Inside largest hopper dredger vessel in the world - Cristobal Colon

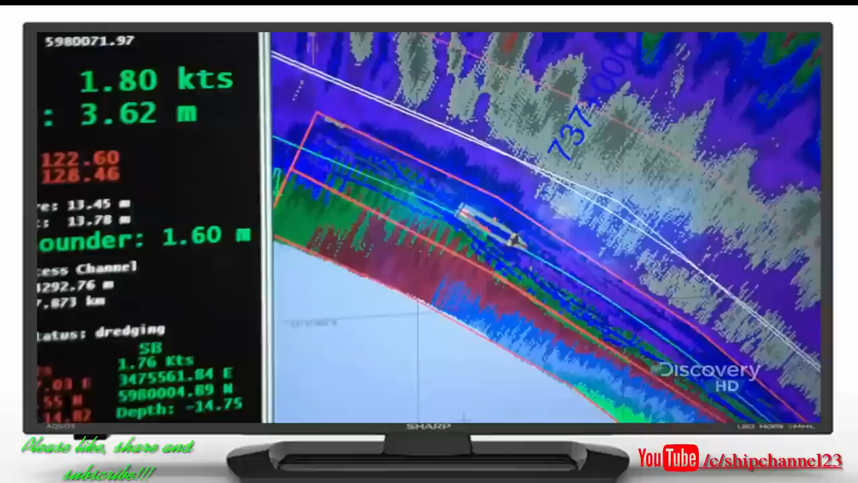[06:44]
the ship's computer-controlled dynamic positioning system that maintains their course and heading confirms that Cristobal has entered the dredging zone.
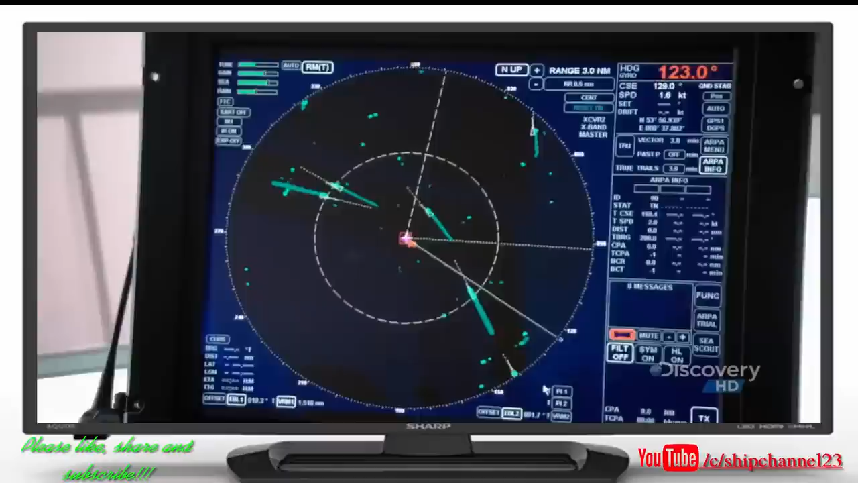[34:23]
Leon has to keep a close eye on his radar as the hopper fills up with sand.